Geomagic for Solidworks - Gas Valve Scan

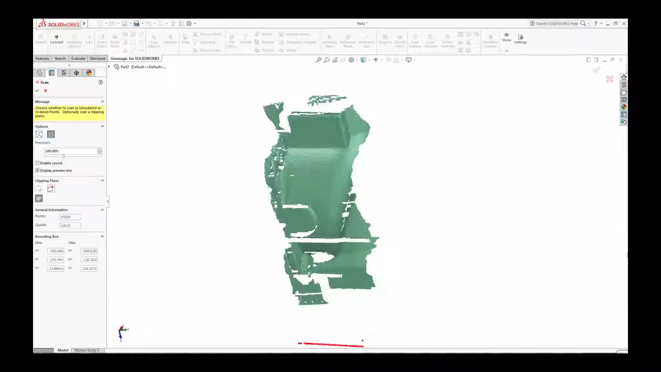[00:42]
the ScanPoint clouds are created directly inside SOLIDWORKS creating the shape that will form the basis
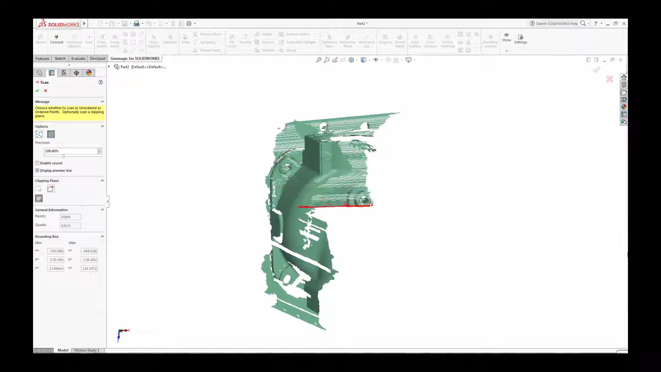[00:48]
of your solid or surfaced CAD model.